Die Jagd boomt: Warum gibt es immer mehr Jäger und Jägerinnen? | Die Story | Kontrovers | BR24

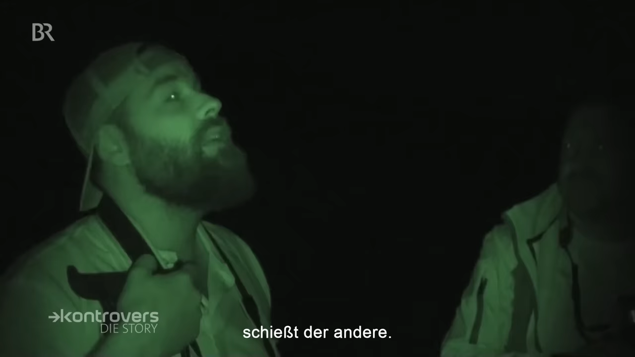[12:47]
Wer schießt der andere?
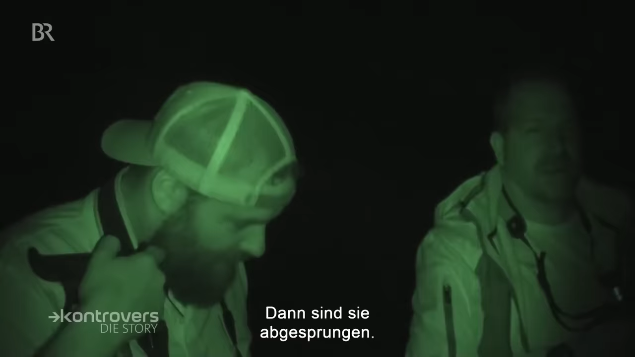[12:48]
Dann sind sie abgesprungen. Ich stelle aber die andere.
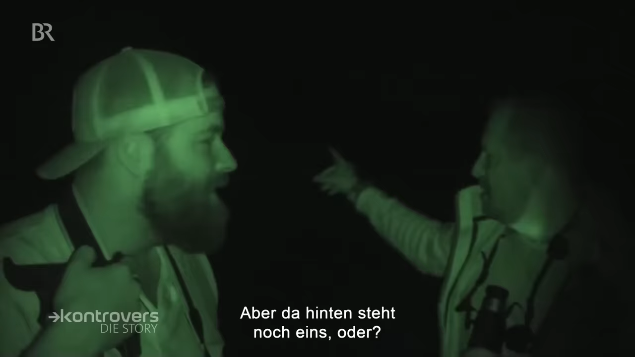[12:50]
Steht ja noch eins, oder?
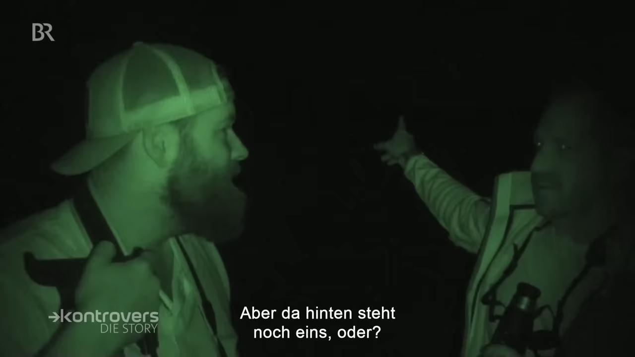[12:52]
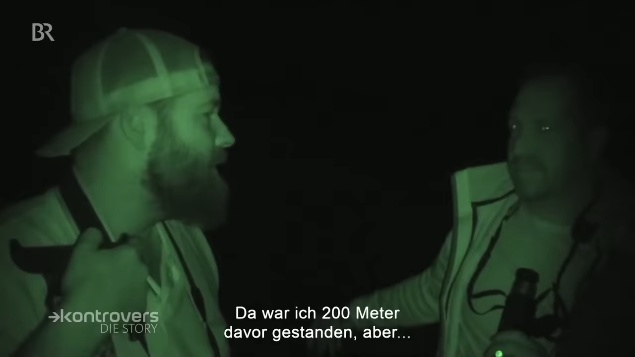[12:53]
Ja, ich weiß, da war ich zu 100 Meter davor gestanden, aber das gibt das Licht halt jetzt nicht mehr her.
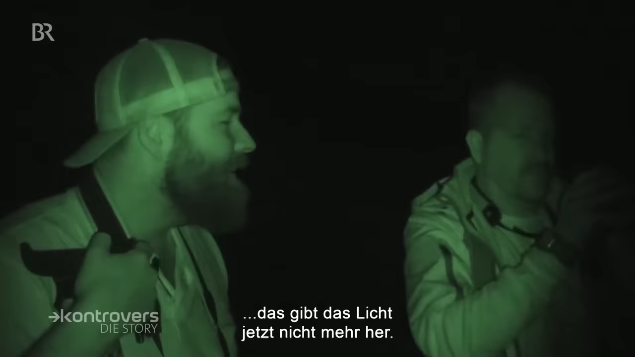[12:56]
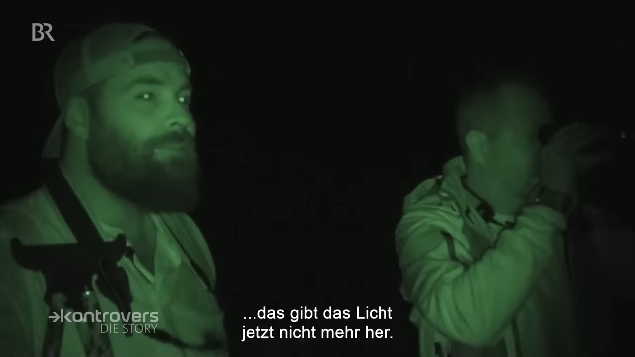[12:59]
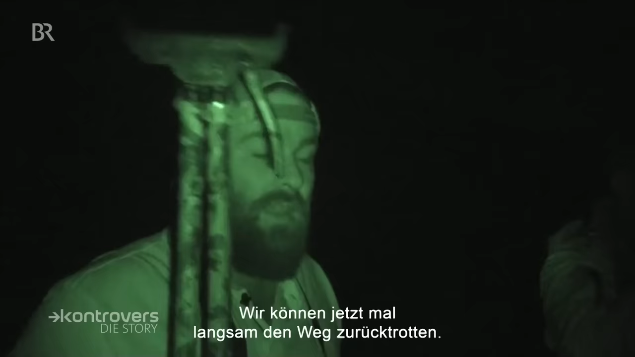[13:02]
Jetzt mal langsam da den Weg zurücktrotten.
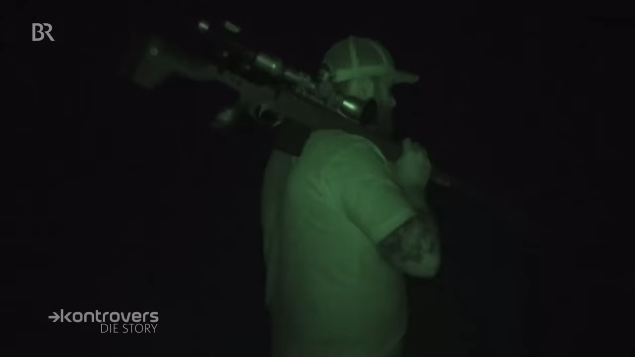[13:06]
Heute Abend also kein Erfolg bei der Jagd.